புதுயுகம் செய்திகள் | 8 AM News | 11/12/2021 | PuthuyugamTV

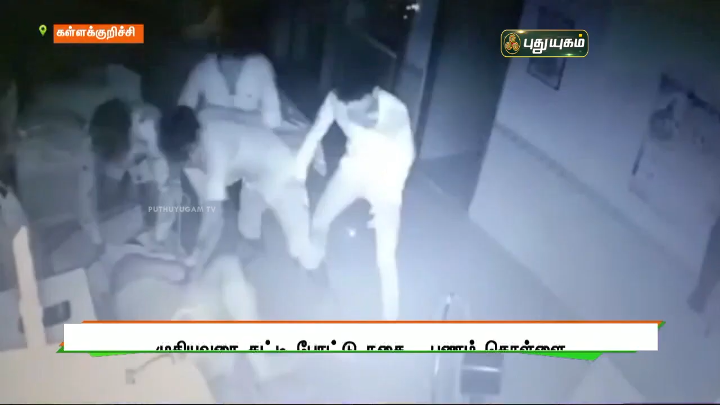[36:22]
வேட்டில் புகுந்த கொள்ளையர்கள் அவரை கட்டி போட்டு விட்டு வேட்டில் இருந்த 99 பனம் 13 ரை போன் தங்க நகை மற்றும்